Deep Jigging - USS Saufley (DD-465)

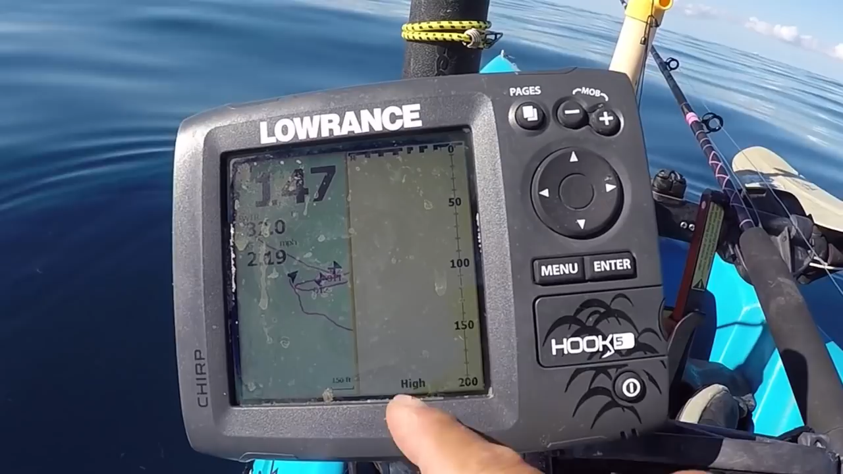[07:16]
Key thing is that I get the drift right.
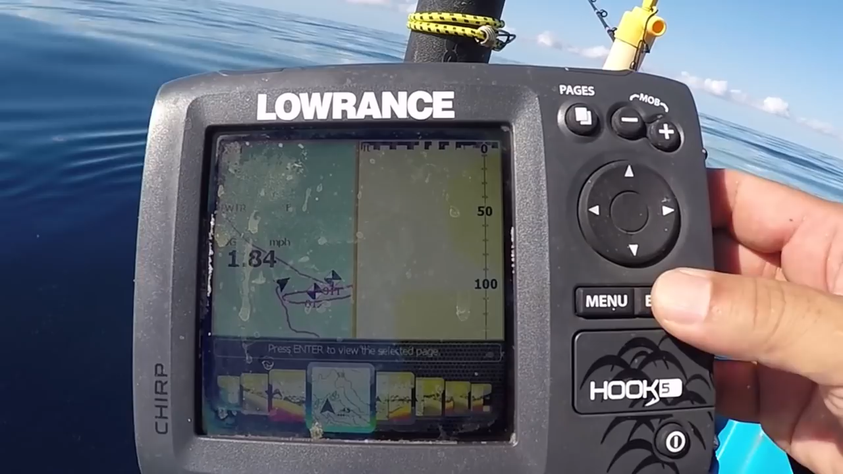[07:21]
On screen: speed 1.84 mph
And a little bit off, so I might spin it around that way and do this drift through there.